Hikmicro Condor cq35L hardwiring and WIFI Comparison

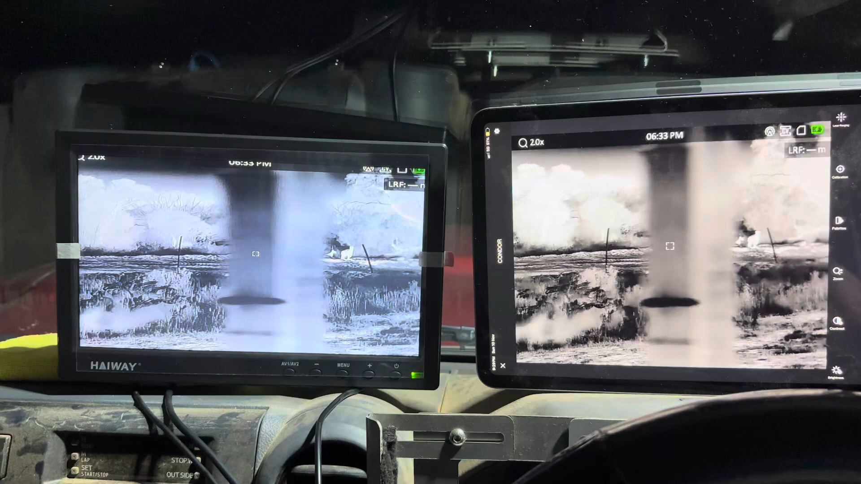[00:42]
so you can see the kangaroo just there in front beyond the house actually
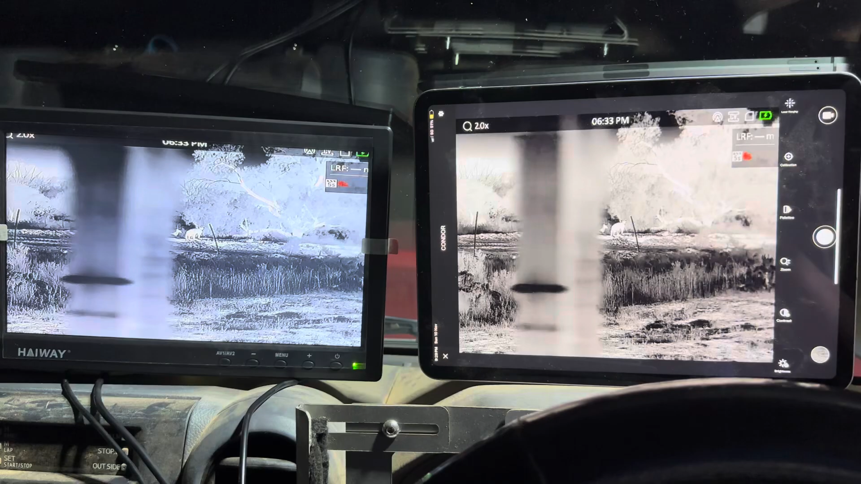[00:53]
so when you hardware it guys as I say some thermals hard wiring is a
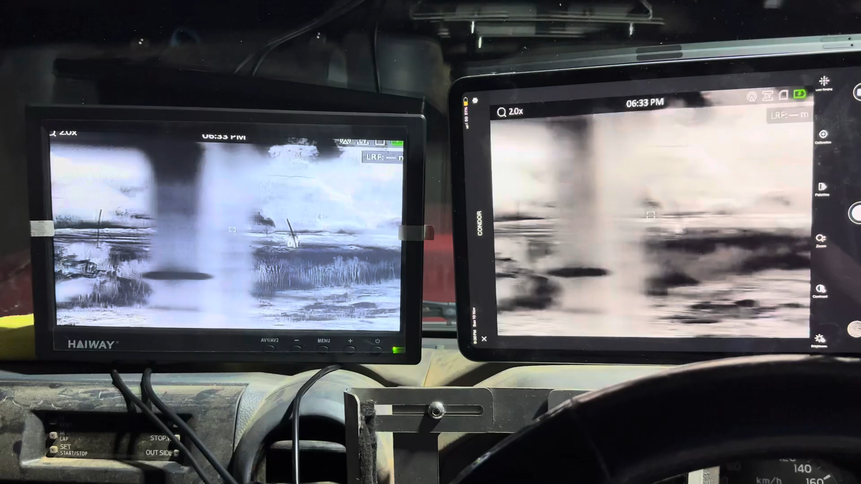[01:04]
great solution you get a lot better image quality and you get rid of the Wi-Fi issues
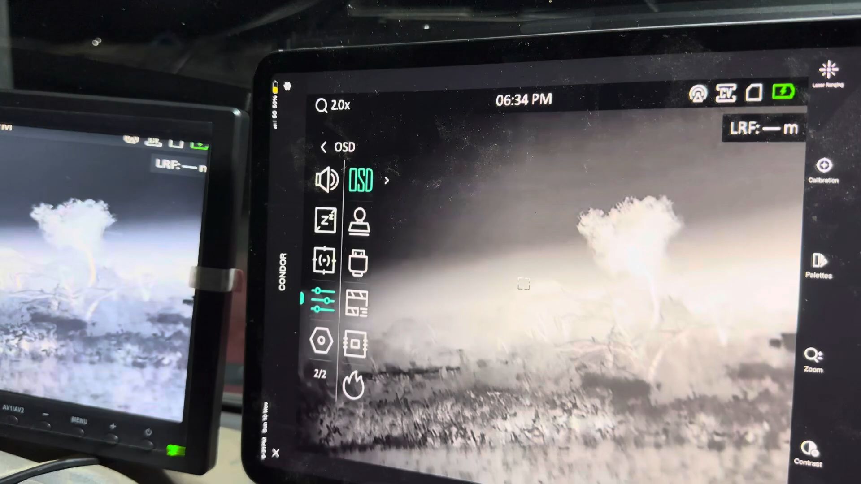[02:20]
function settings and then click down to USB connection and turn on analog so that's how you hardware it guys